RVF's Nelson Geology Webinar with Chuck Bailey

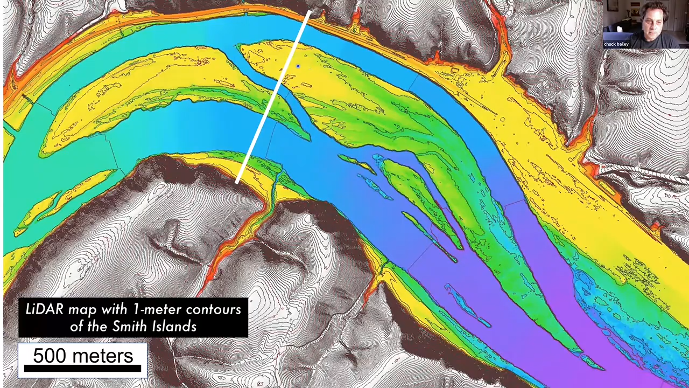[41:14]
But you get a very striking pattern on these islands, which are sitting in the middle of the river. Now let's look at that in the third dimension here. So I'm going to give you a cross-section view along this line. And if we move to the cross-section view, it looks something like this.
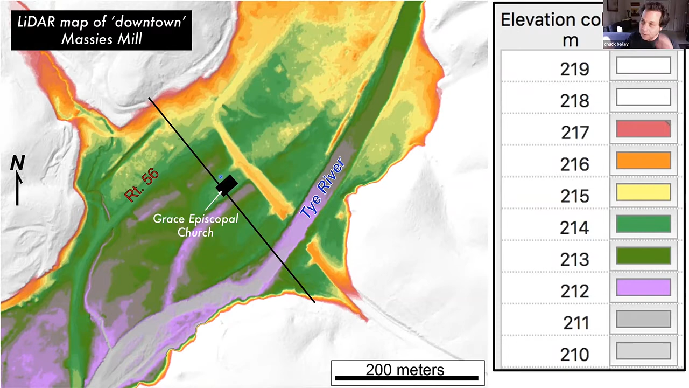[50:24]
It's color-coded. There's the Episcopal Church. And the reason I put this in here is with the LIDAR data, we can create very detailed topographic cross-sections. So here is a detailed cross-section of effectively modern Massey's Mill.